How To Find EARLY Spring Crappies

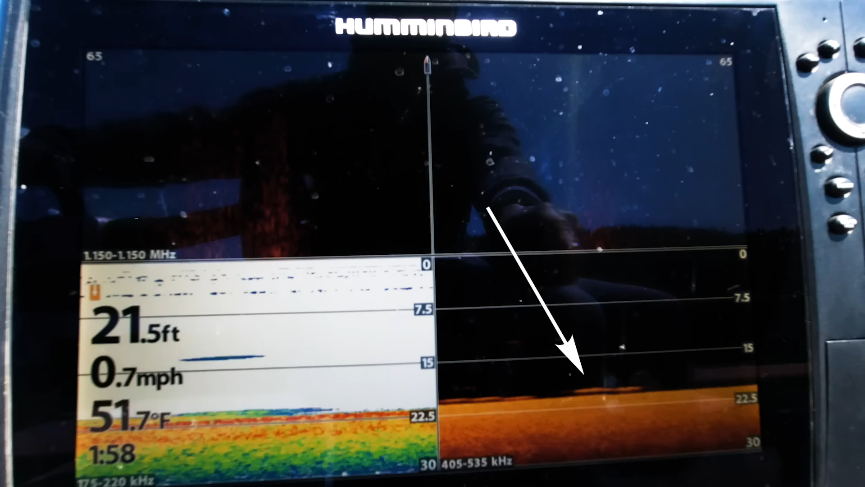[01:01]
On screen: depth 21.5 ft, water 51.7°F, speed 0.7 mph
Look at this. That is a fish. We're gonna talk about what we're using, all that good stuff, but we need to catch a fish first.
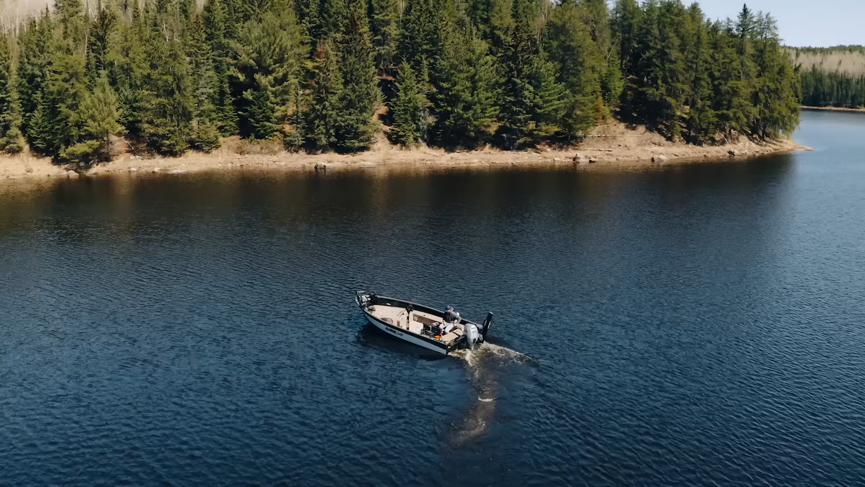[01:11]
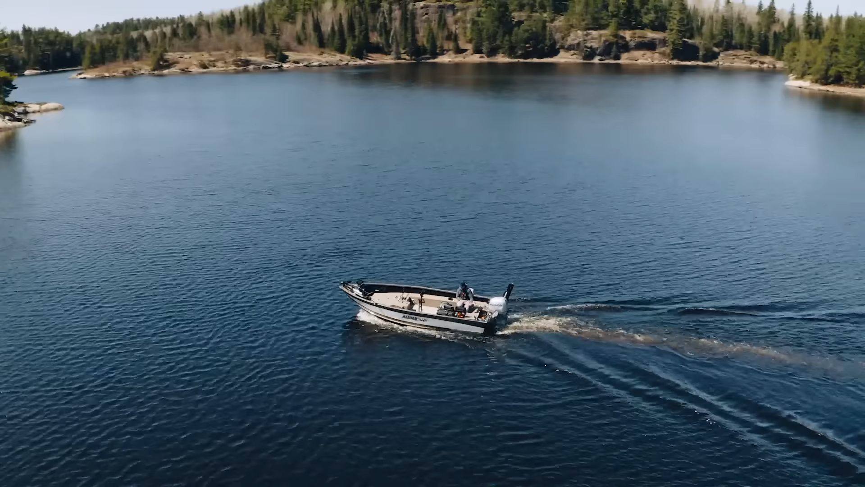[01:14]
There we go, look at that.
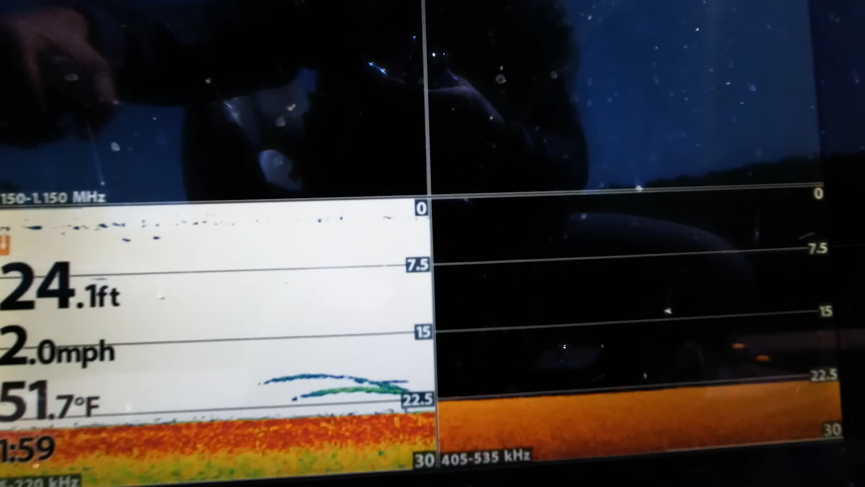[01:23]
On screen: depth 24.1 ft, water 51.7°F
There's two fish suspended. See if I can get back on them. See those two marks there? That's what I want. I mean, ideally it would be a bigger pod kick.
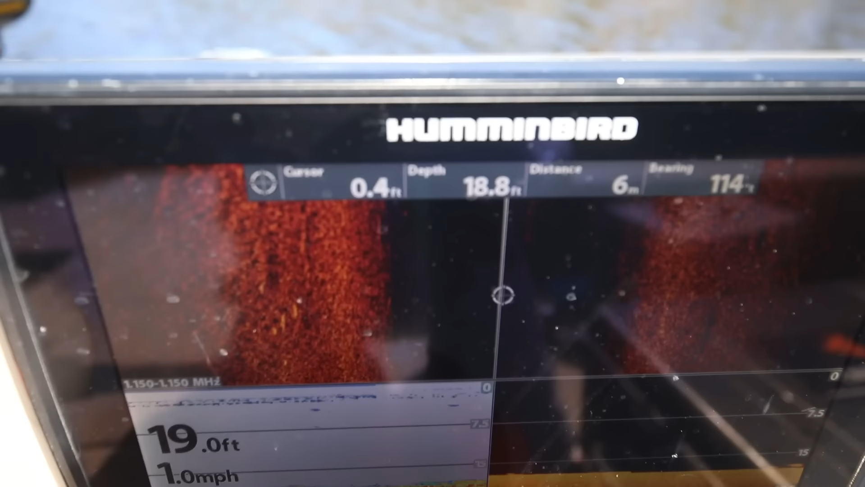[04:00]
On screen: speed 1.0 mph
My graph is shooting to the left. That's where the boat is, that's to the right, that's to the left.
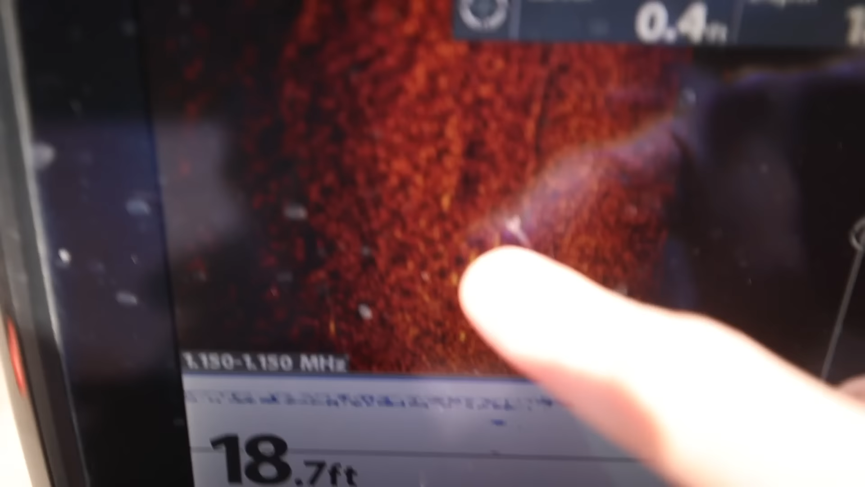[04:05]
On screen: depth 18.7 ft
Can you see that right there? That's all the white spots are crappies. So that's 1, 2, 3, 4, 5, 6 crappies.
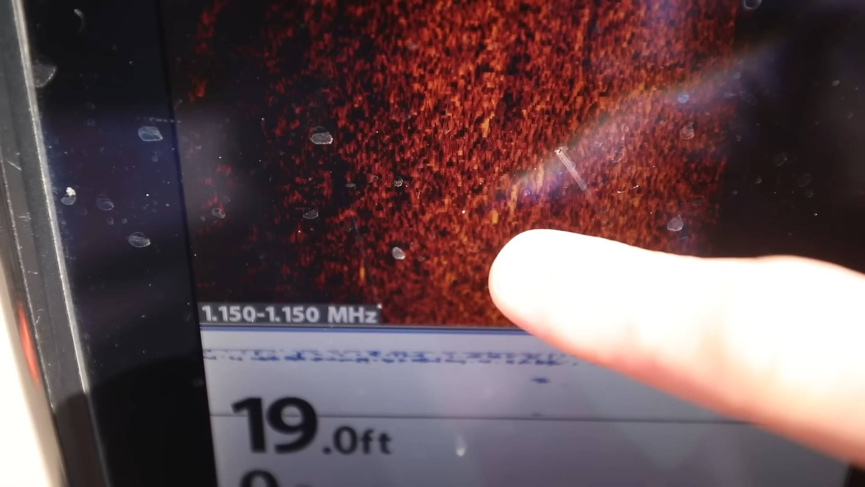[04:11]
On screen: depth 19.0 ft
You can see the shadows behind them. So that's what you're looking for. And it's this soft bottom that makes it so much easier. If these crappies were in rocks, which isn't as common, you would have just a heck of a time picking them off. But crappies like the mud bottoms for the winter time, for the fall time, and now for early spring, because that's where all the bugs and the invertebrates are. And they often, it's like the deepest part of the lake or the section of the lake they're in.
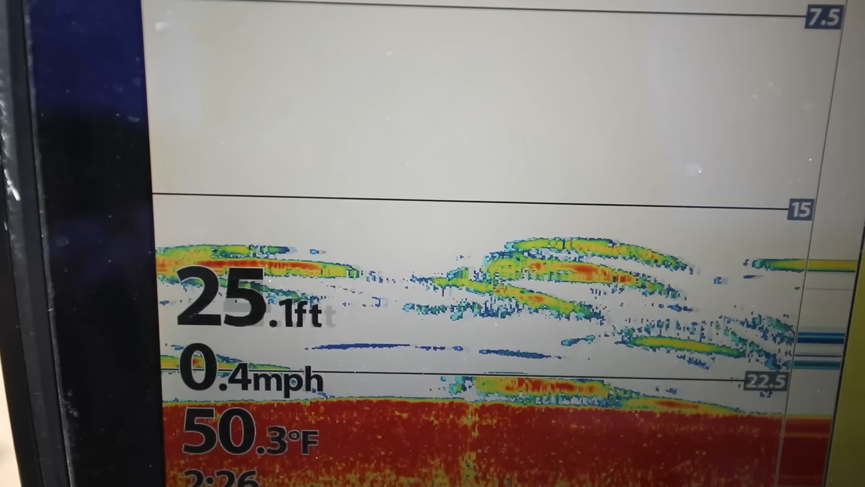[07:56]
On screen: depth 25.1 ft, water 50.3°F, speed 0.4 mph
That is what you want to see right there.
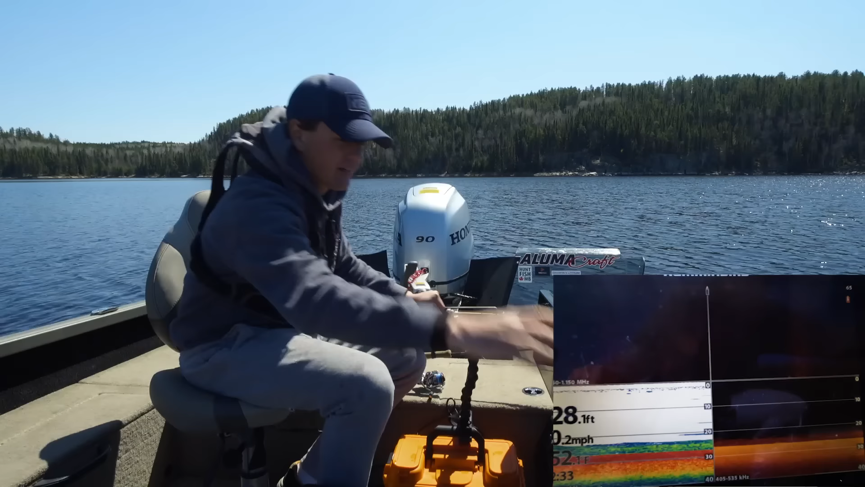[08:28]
So guys, right now I'm just zigzagging around. I just marked a couple fish and I wanna see if I can get on a big pod of them. So I'm just gonna loop back and forth watching my side imaging, watching my down imaging. And side imaging is just incredible for crappies because you can scan such a big swath. I'm looking 65 feet to the left, 65 feet to the right. And yeah, they kinda, it's a little tougher for the fish to hide. There we go.
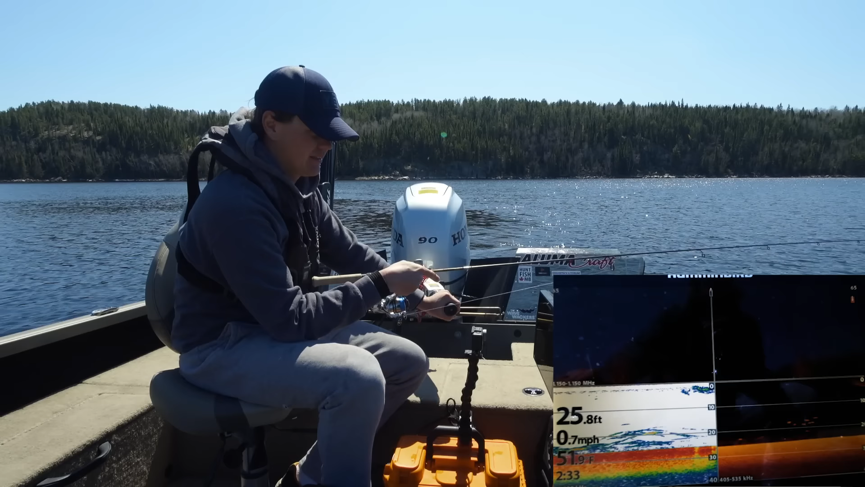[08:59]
On screen: depth 25.8 ft, speed 0.7 mph
In this case, they're right under the boat, which is convenient. See if we can stay on top of these. I think there might be a fish coming up for me. I can't tell. There's so much on the screen right now. I think we're on the fish. Yes. Love it. They're suspended.